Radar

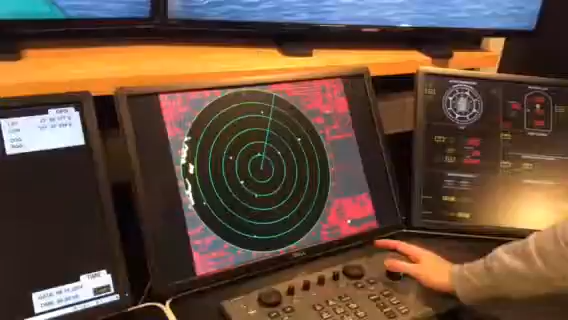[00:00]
vänta. Ja. Nu ställer vi in till CPA. Och CPA.
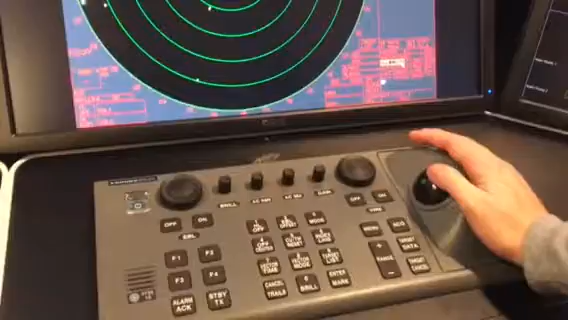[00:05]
Du ser där så står det CPA limit. Just nu så står den på 11 sjömil.
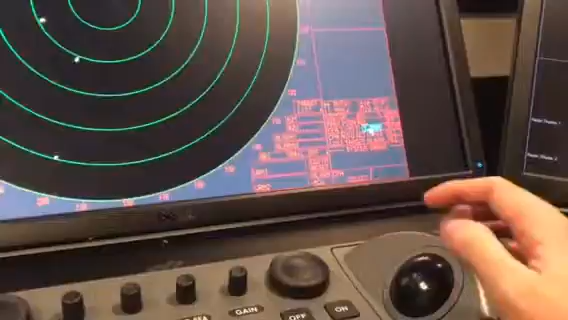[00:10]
Vi ställer den på 1. Det vi ska ha på övningen. Och 2 minuter ställer vi på 15 istället. Båda två sakerna måste uppfyllas för att det ska larmas.
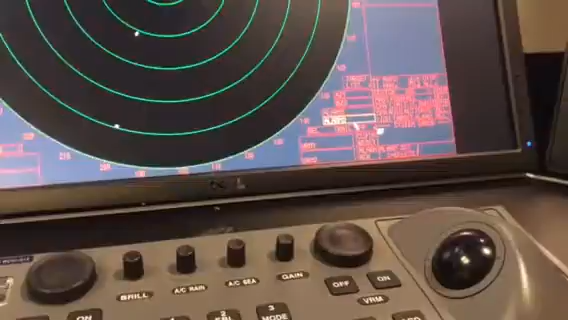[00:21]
Så står det på 0 minuter så spelar det ingen roll. Då kommer du krocka innan du får larm. Ja.
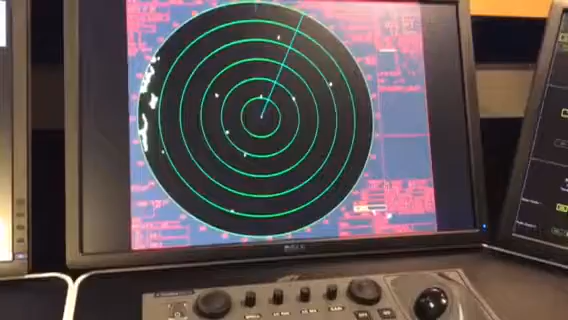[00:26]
På den här radarn istället så är det under TCPA vektorlängden.
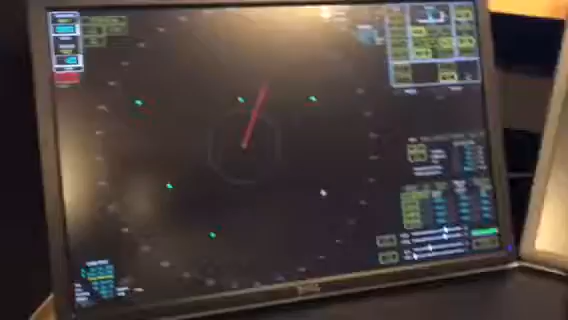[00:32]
Precis här har du 1,0 CPA limit.
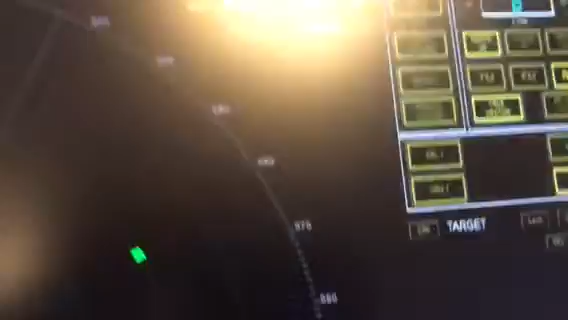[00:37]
Där. 1,0 CPA limit och TCPA limit precis under. Okej. Okay.
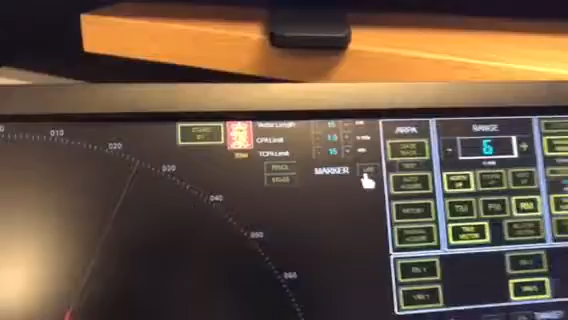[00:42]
Och sen hade vi nästa fråga.
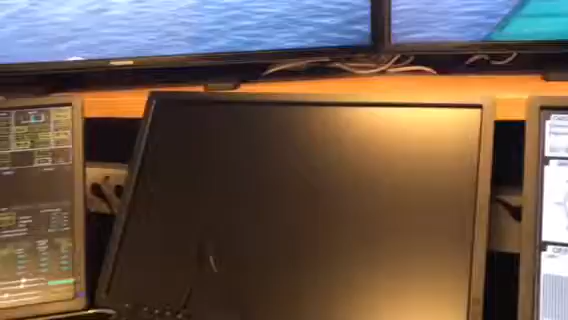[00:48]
Ställa in guard zones. På den här radarn så heter det AZ.
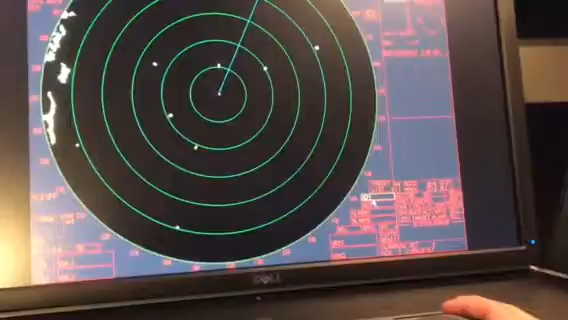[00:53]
Har du till exempel här nu om vi ska lägga upp 2 guard zones. Klickar vi på AZ. Klickar en gång på skärmen. Och så kan vi dra ut våran guard zone vi ska.
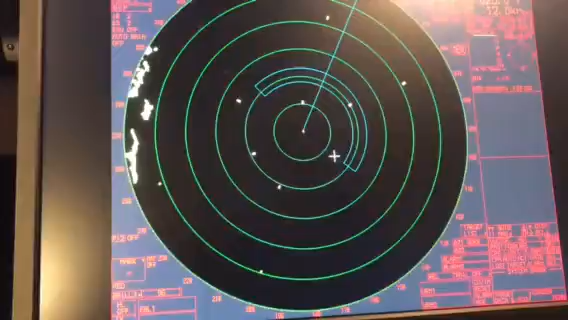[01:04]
Och vill vi ha en som är längre bort. Då klickar vi på AZ 2. Dra bort en bit längre bort. Och lägger ut en ny. Där vi vill ha den. Och då kommer den automatiskt plotta.
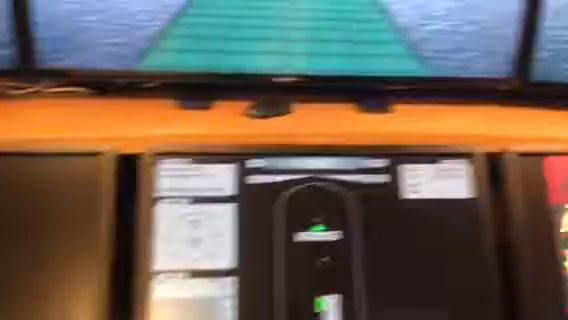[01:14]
Då kör vi över på den här då. På den här. Och så går vi in på ARPA. Här. Någonting som reflekterar. Ja. ARPA. Nere i menyn till höger. Ska vi släcka i taket där?
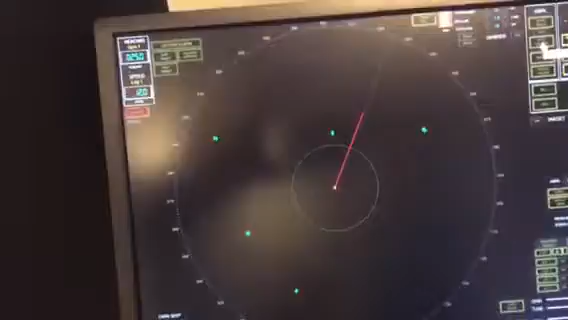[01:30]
Kan det kanske blir bättre. Sen så väljer du att gå in på Auto Acquire. Då kommer den här zonen upp. Nu ser vi på radarn. Det är våran guard zone. Och här så kan vi ändra med plus och minus framåt, bakåt.
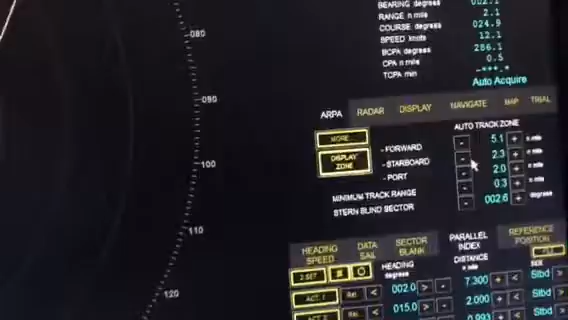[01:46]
Styrbord, mindre styrbord, babord. Och sen mittenhålet.
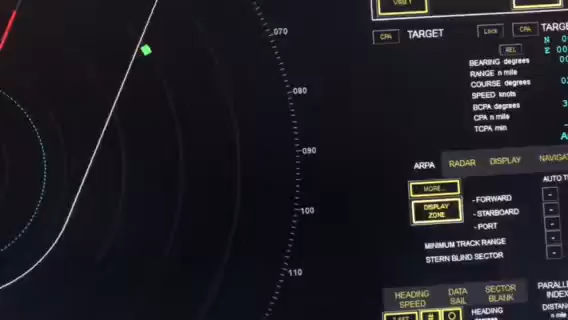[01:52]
Och sen hur våran blinda sektor ser ut.
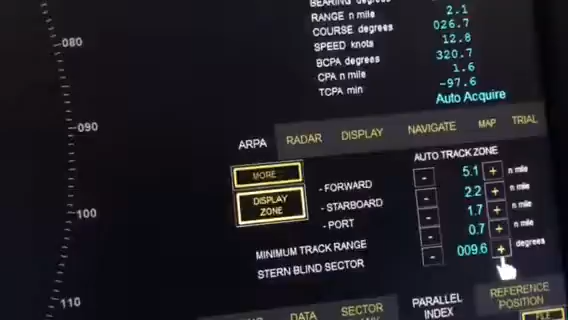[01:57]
Och där står det, då är det ARPA som är inställt där.
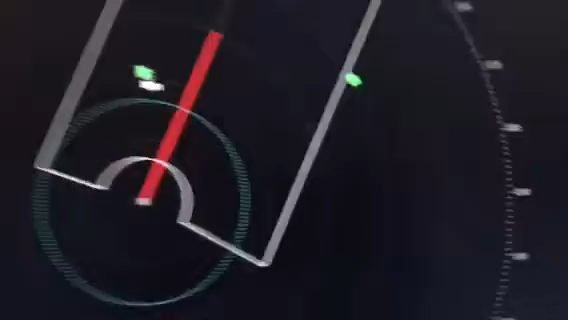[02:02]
Ja, det står på ARPA där. Vilken jävla stor blind sektor. Okej, då går vi in på nästa fråga då.
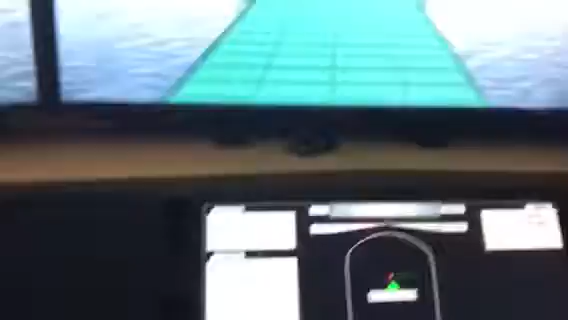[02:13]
Då har vi... Past position.
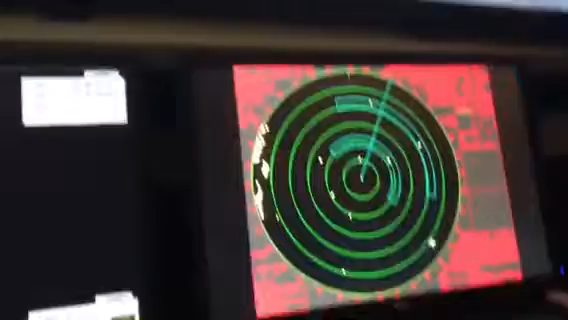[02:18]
Past position på Furumon då. Har du past position relativ? Vänta. Där ja. Precis under vektorlängden. Så du kan sätta på och på olika tider. Från 30 sekunder till 6 minuter. Eller av.
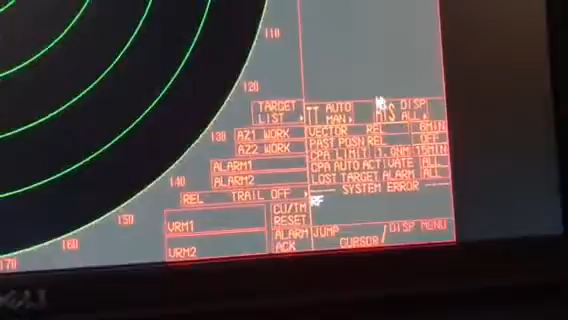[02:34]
Jag gillar inte funktionen. Så jag håller den av. Vi kommer ändå inte se någonting just nu.
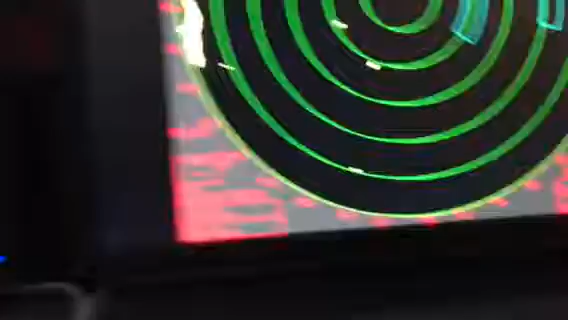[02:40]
På den här så har vi det som heter history istället.
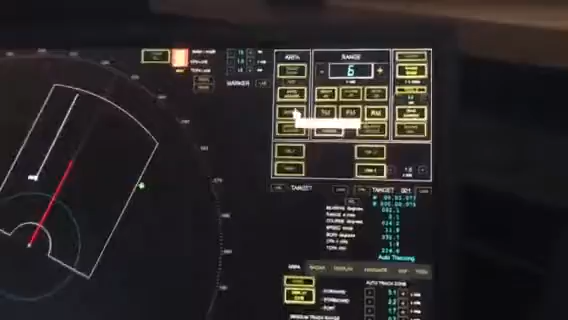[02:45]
Ligger här under Auto Acquire.
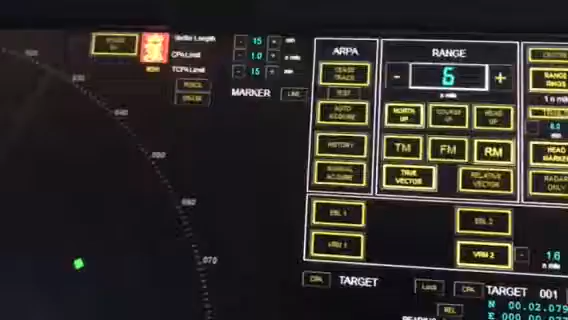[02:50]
Vad betyder det då? Det är alltså som past position. Det är inte ett trail, det är ett fotografi på var de har varit tidigare.
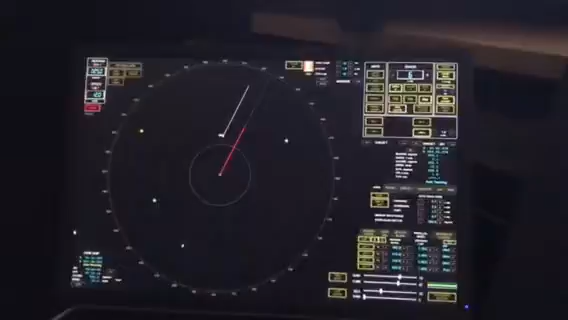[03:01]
Och du kan välja om du ska ha relativ eller om du ska ha sann. Är det för att du tappar mål? Eller? Nej, utan det är ja, både och. Men det är ju som trails liksom, på ett sätt. Nästa fråga.
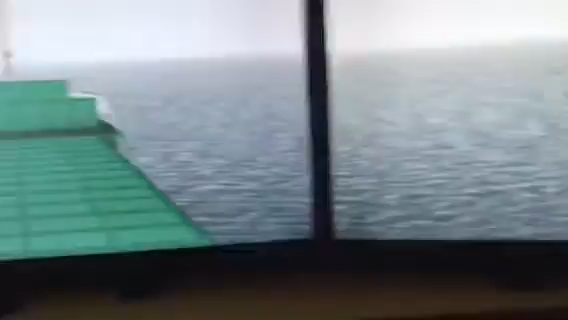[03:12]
Nästa. Kan fånga ett mål manuellt?
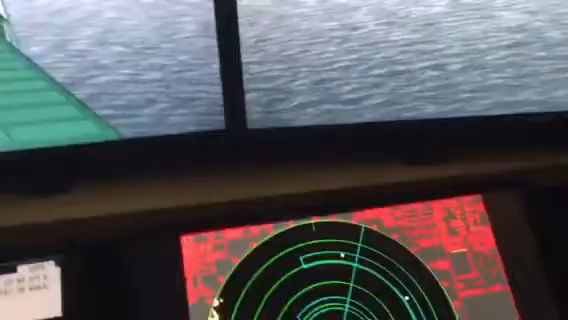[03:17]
Ja. Ska bara klicka på. Ja, det har att göra med om du tappar trails den, så har du det i alla fall. Mm. Har du som prickar. Det fånga ett mål manuellt. Då tar jag musen över någonting. Till exempel det här målet. Måste jag ha någon inställningar på det där innan då först? Först så måste man se till att den här har med TT. Har manuell också. Mm. Att den är igång. För det är ju target tracking. Man kan högerklicka på den.
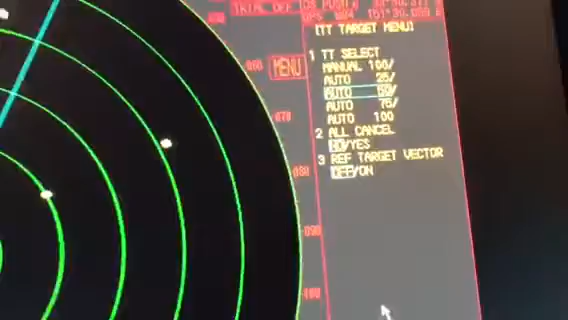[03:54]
Kan man se hur många mål man vill plotta manuellt och hur många man vill plotta automatiskt via guard zones. Just nu 50 mål manuellt, 50 mål i guard zones. Sen håller jag över ett mål och så klickar jag här på ACQ.
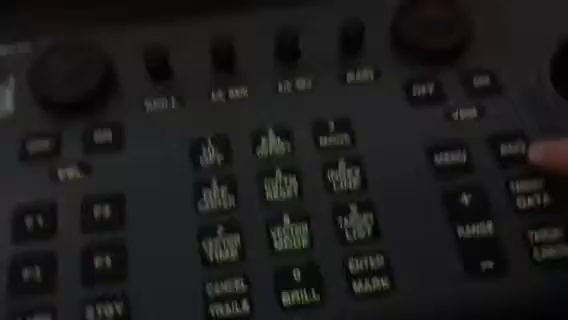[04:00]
Acquire. Då börjar den plotta det målet. Sen kan jag bara fortsätta. Plotta.
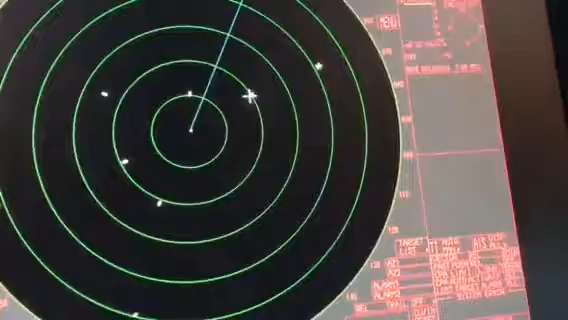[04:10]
Plotta. Och kan du ta bort alla på en gång eller hur tar du bort antingen de här plottarna?
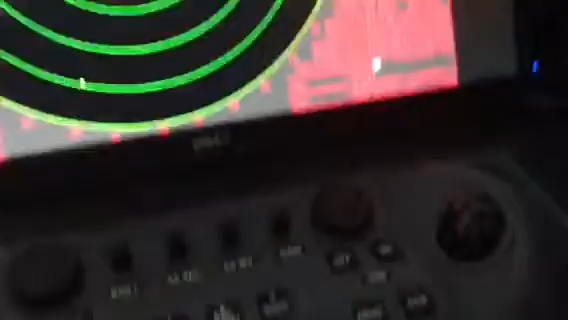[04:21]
Så klickar jag på target cancel en gång. Då tar jag bort det målet som jag håller över. Eller så kan jag bara hålla in den knappen i några sekunder. Och så försvinner allt. Allt, okej. Okay, men får du upp datan på alla de här målen här då? Det kommer vi till. Okej. Okay. Okay. Och här ska vi göra manuell plotting på den här.
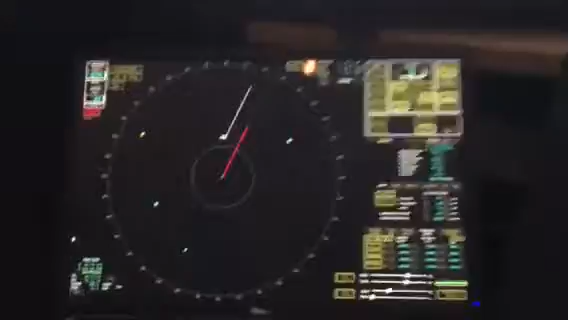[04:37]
Då har du manual acquire här uppe. Den klickar du på.
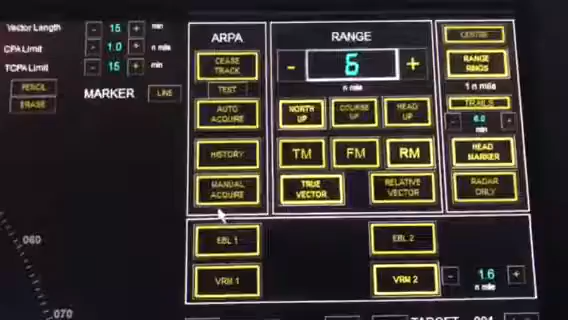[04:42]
Och sen så klickar du på de olika målen. Med vänster musklick.
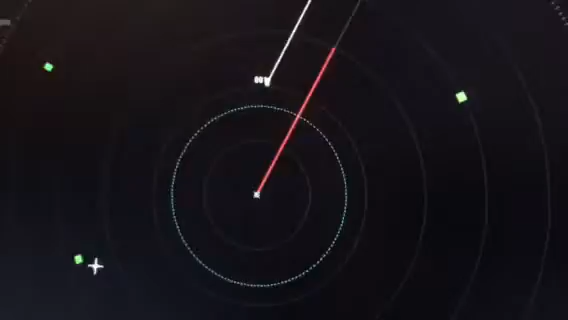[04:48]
Ja. Skulle du vilja ta bort dem, då funkar det på samma sätt.